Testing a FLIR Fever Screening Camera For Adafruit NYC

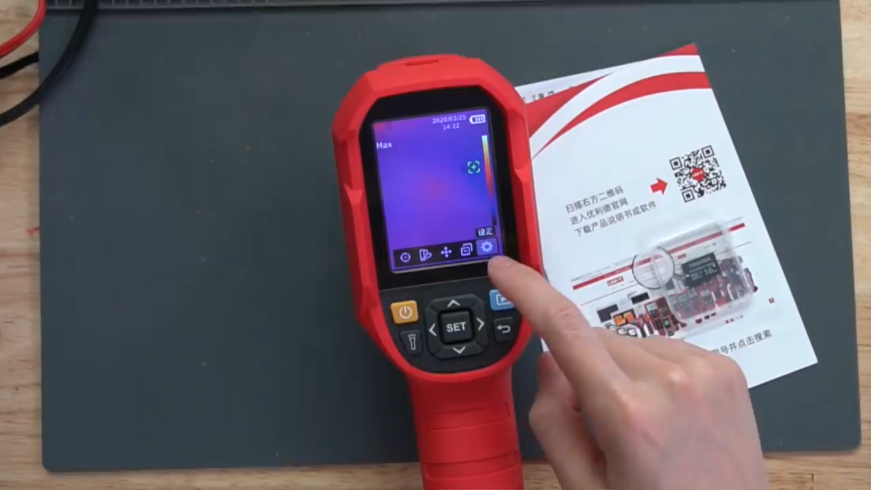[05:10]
this is the setting icon, you click set and go to the first option and there's English.
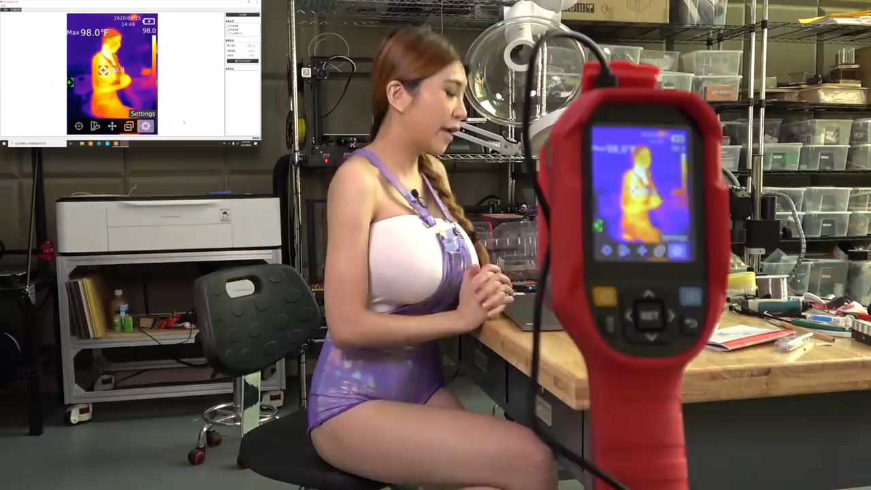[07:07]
On screen: max 98.0°F
Okay, I just downloaded the software from their website so that I can mirror the image
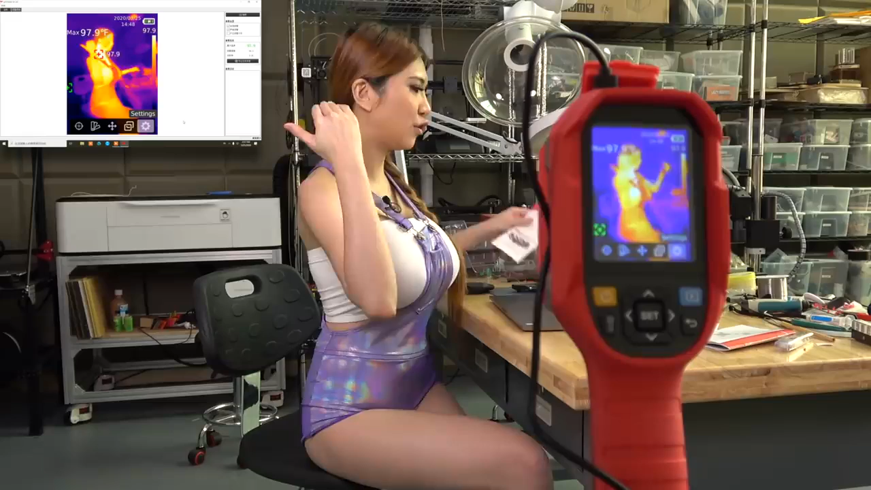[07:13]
On screen: max 97.9°F
from the third camera to my laptop.
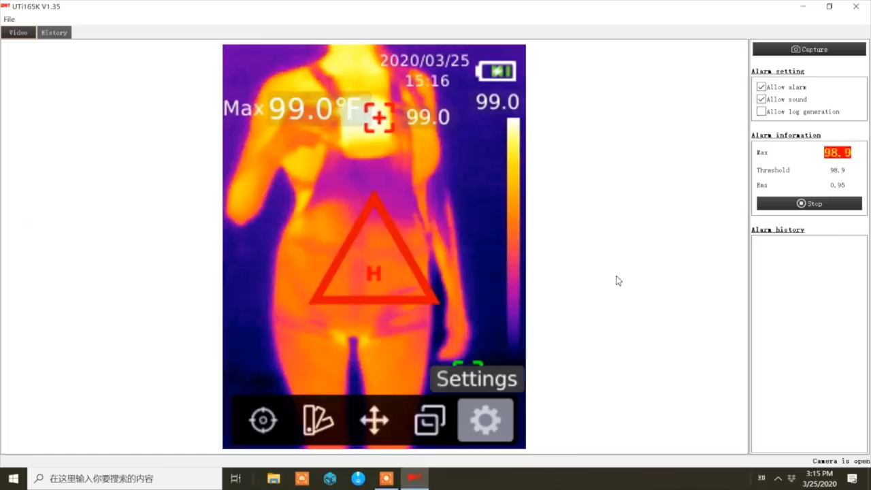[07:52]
On screen: max 99.0°F
Okay, that's 99 Fahrenheit, that's a bit of a viewer that's somebody you definitely want to check out. Even in the winter with a jacket on, all you need to get the reading is a face.